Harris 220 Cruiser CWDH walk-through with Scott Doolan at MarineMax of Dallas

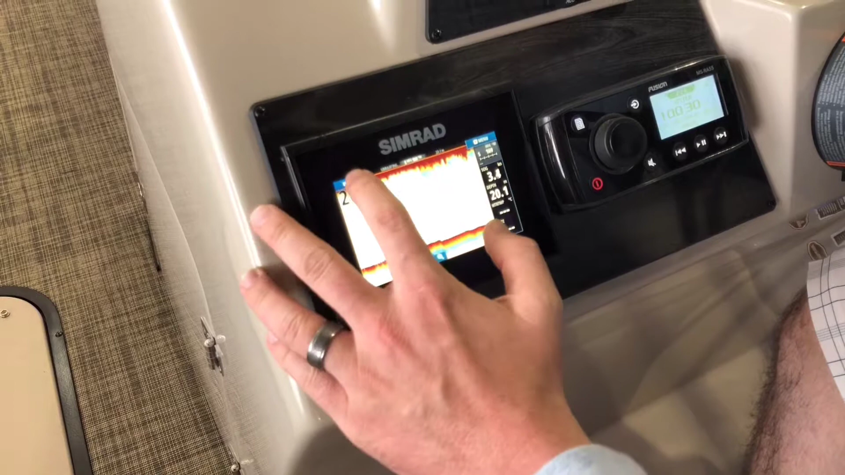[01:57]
The nab unit gives you a forward-looking 3d view of where you're at.